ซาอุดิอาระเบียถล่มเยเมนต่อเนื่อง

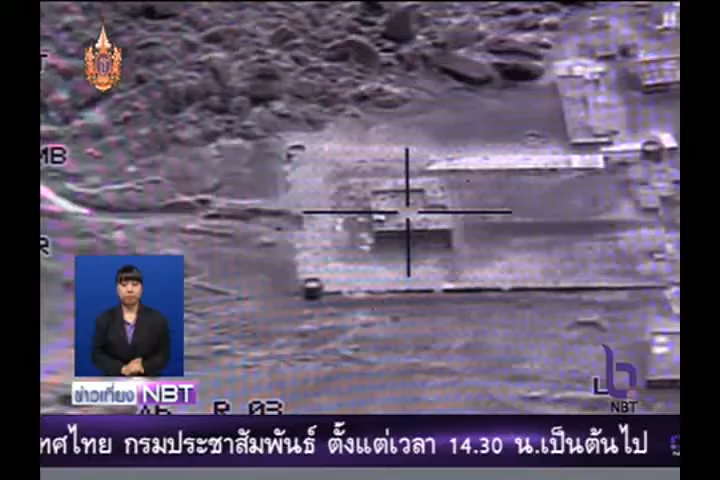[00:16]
ล่าสุดค่ะเครื่องบินรบพันธมิตรนำโดยซาอุดิอาระเบียได้ถล่มฐานทัพอีกแห่งในกรุงซานาต
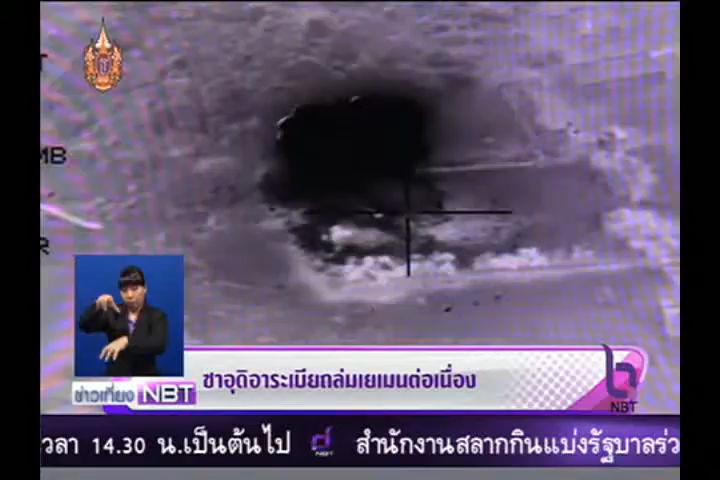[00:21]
ามที่มีข้อมูลว่ากลุ่มกบฏฮูตีที่โค่นรัฐบาลได้ยึดเอาไว้เป็นที่มั่นส่งผลให้เกิดระเบิดเสียงดังสนั่นแต่ยังไม่มีรายงานถึงความเสียหายว่ามีมากน้อยเพีย